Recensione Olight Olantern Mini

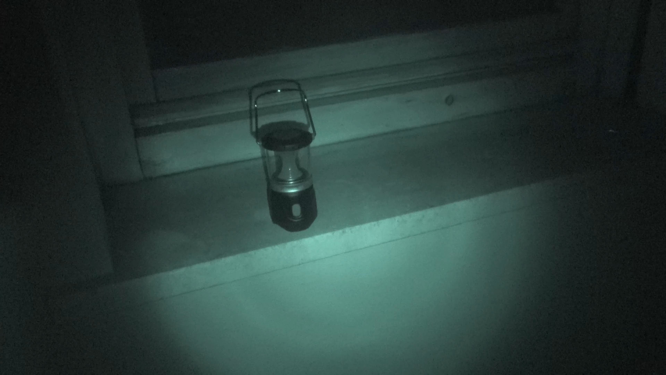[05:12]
Adesso la vado a spegnere. Come potete vedere c'è ancora la luce. Adesso metto la modalità night shot perché vi devo far vedere una cosa molto molto figa.
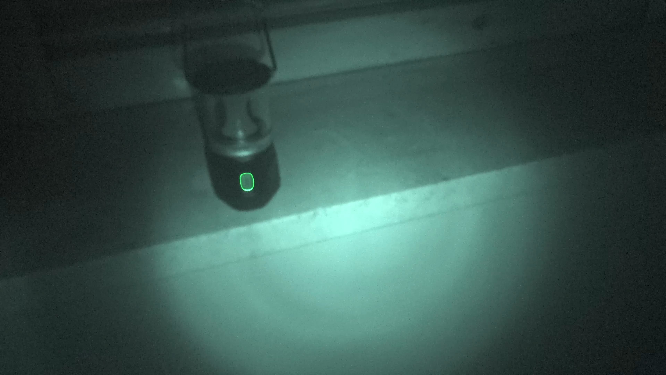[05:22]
Ecco qua. La luce si è spenta ma se andiamo a toccare anche leggermente la lanterna.